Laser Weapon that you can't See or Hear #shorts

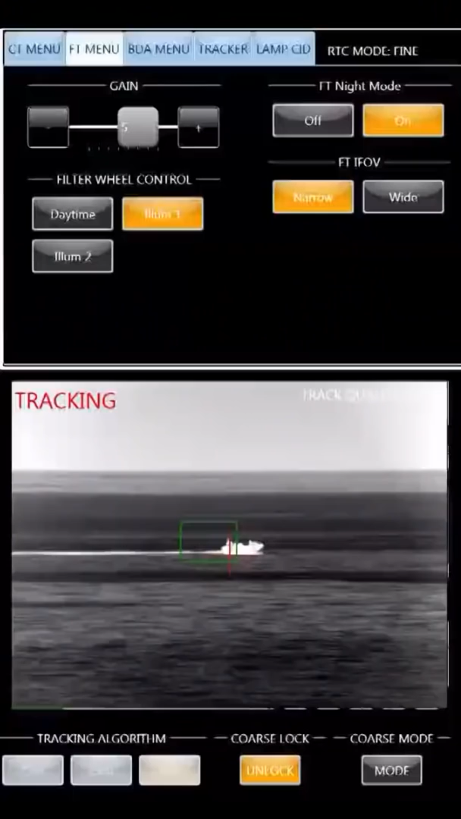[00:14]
In fact, it is so precise that you can hit a specific area of a target like a boat's engine without damaging anything else.